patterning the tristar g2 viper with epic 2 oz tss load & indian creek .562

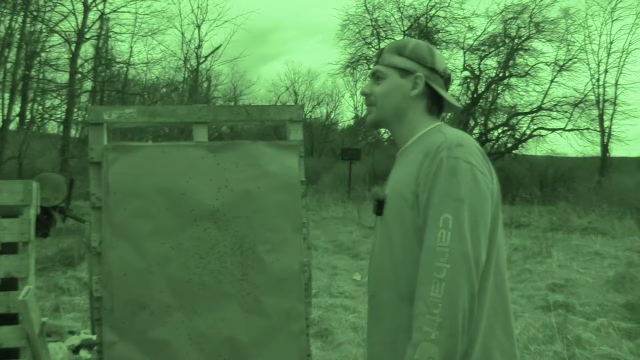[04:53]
Dude, this is pretty sweet. Yeah, it is. It's like pitch black right now. I had to switch to infrared. You can still see Hawk clearly. But that's why I like this camera, though. The infrared's sweet.
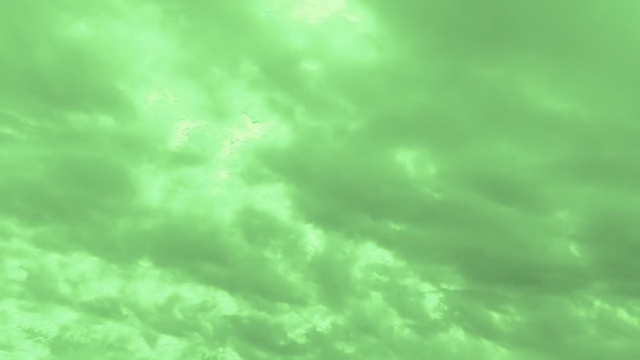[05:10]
Oh, the infrared looking up at it is badass. I mean, it is dark, dark.
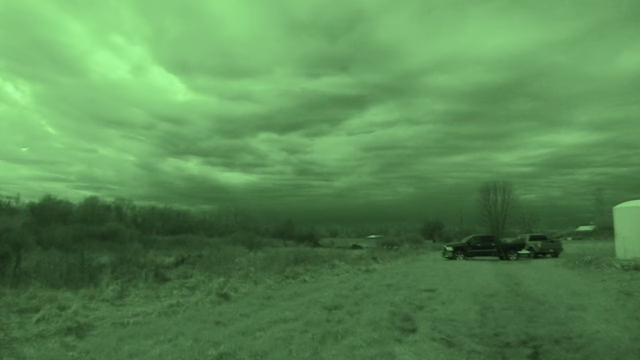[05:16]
That is sweet. It would be awesome to see it, but it is crazy. Oh, that would have been the nail on the cake. You want to try to... Oh, dude, I can show the pattern with the infrared on. Let's get that circle on there. We're just going to leave this roll.
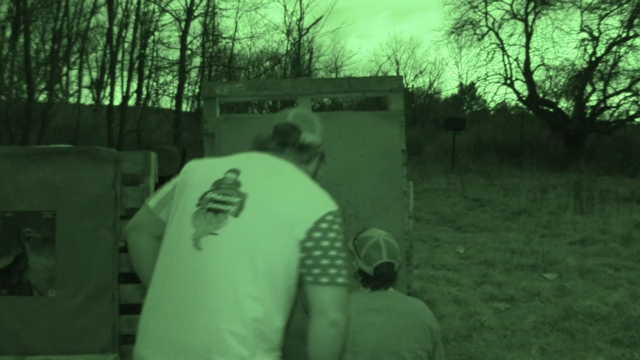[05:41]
Yeah, it looks good. Okay, so it's total eclipse right now,
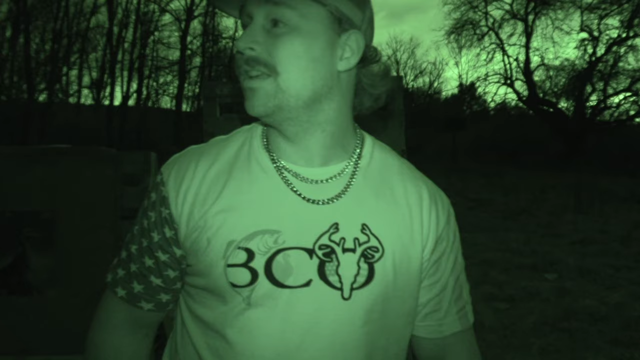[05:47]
and it is pitch black out. You can see the planes and the...
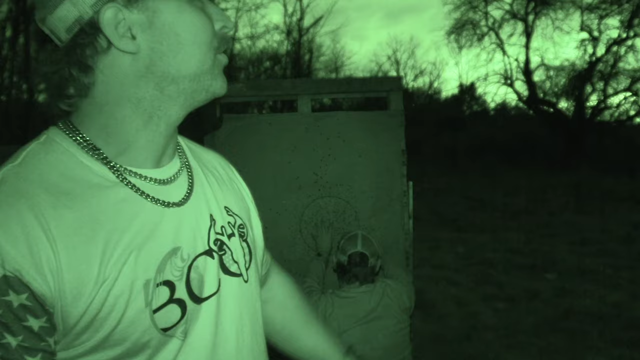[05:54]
Dude, look up. You've got to see this, Hawk. The pattern can wait. I know, but I'm getting my glasses on. I don't think you really need them, dude. Look at it. You can see the planes. It got dark real quick. It is 318, so that must be our perfect eclipse.
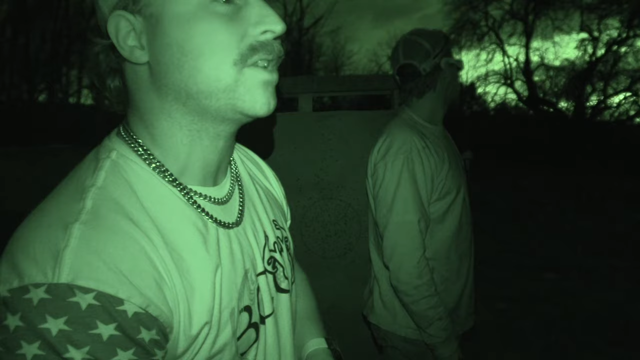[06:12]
And like I said, we are in the 100%, and as you can see, the camera's in infrared right now because you can't see nothing. I mean, it's nighttime out here, boys.
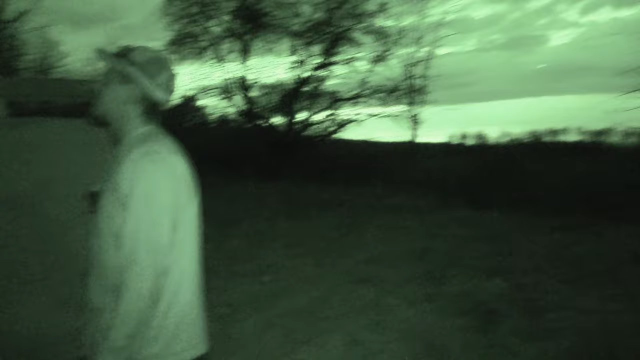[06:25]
All right, so I'm going to show the pattern real quick. Dude, come here. Look at this. Look at it on the infrared.
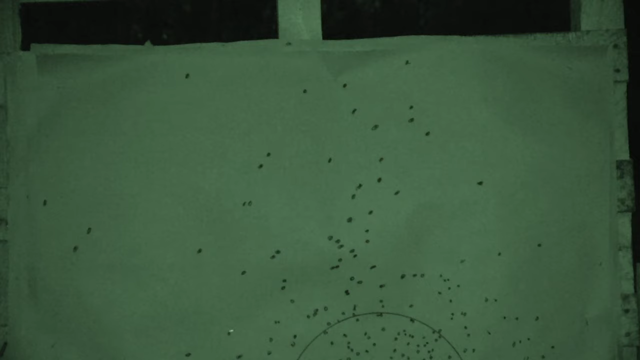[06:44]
We will wait for this total eclipse to pass. It's only going to go for three minutes.
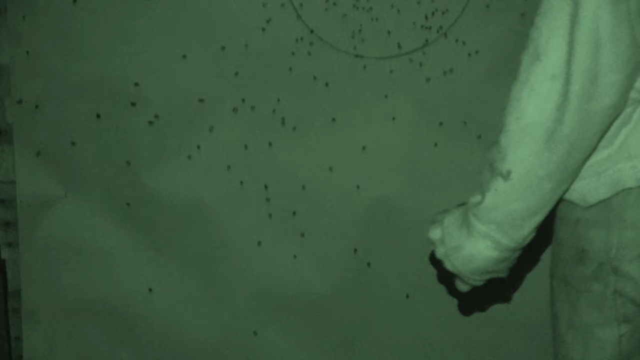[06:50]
But I just want to show you how this looks in the infrared because this is a first for us.
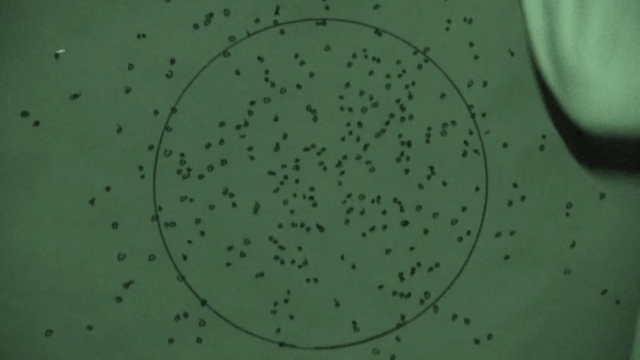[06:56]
I mean, that absolutely hammered, though. What you see, Hawk?
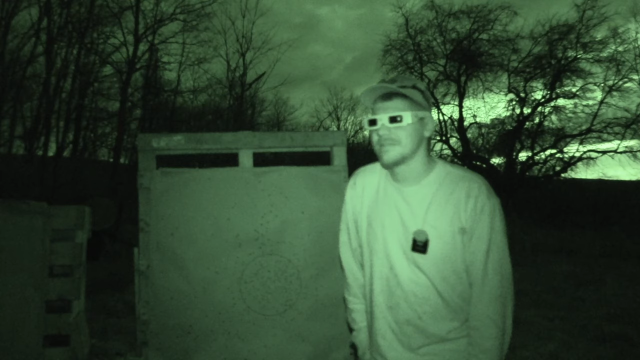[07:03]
I wish I could see something cool, but... No. I don't think you'd see anything right now. You know, that would be epic. Like, you can see our trucks because the infrared on this camera is filthy, but...
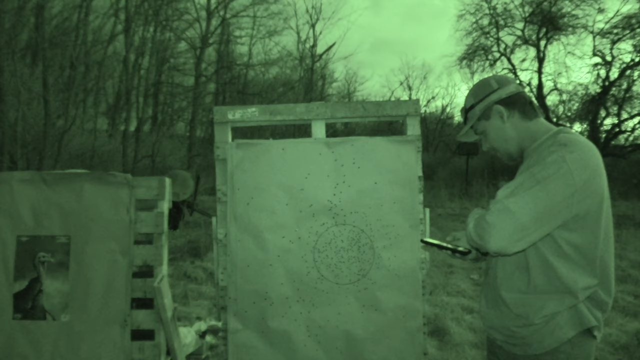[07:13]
Must be passing. Yeah, I think. Look at it. Can you see it now? No. No, but it's starting to get light.
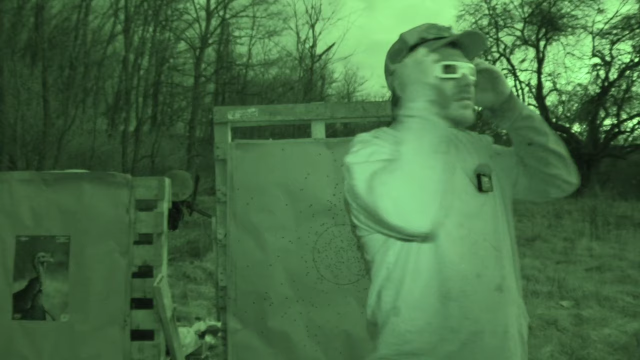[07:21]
I think I can go back. All right, so our eclipse is passing.